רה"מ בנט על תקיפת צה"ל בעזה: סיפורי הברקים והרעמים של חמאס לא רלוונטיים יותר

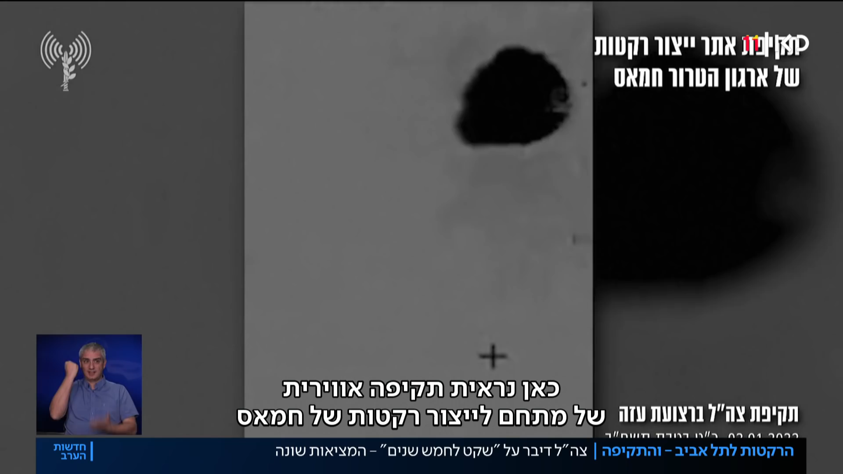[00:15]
כאן נראה תקיפה אווירית של מתחם לייצור רקטות של חמאס וכאן נראה טנק צהלי תוקף עמדה צבאית לא מאוישת סמוך לגבול